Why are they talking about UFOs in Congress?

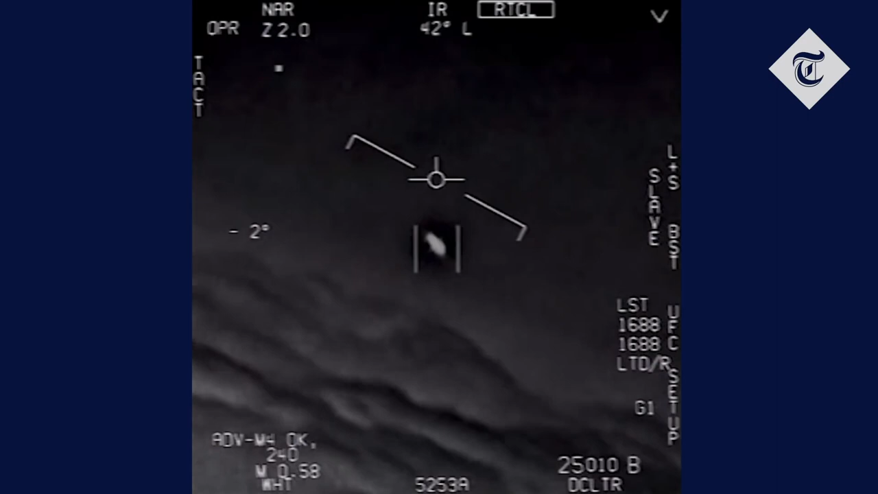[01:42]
David Fravor shot this video of a flying object that he could not identify. This was taken in 2004, but 15 years later, the Pentagon decided to release it and say,
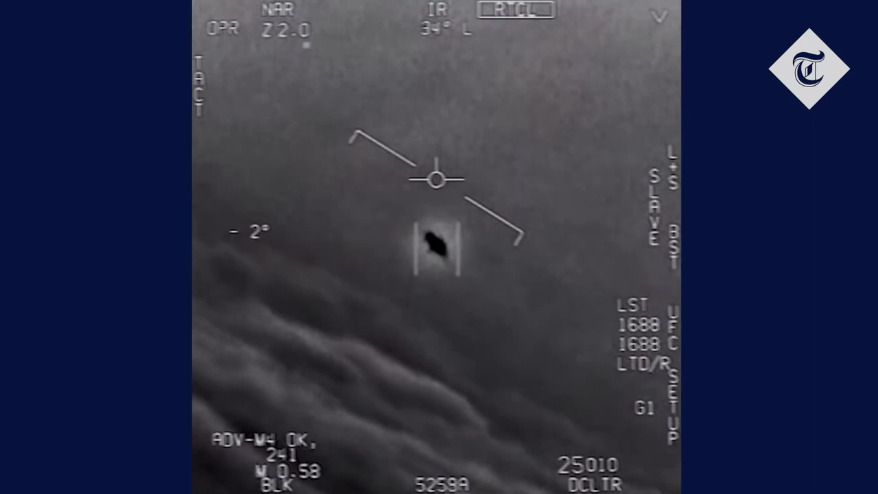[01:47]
we have seen flying objects that we have not recognized before, and this is the footage of that.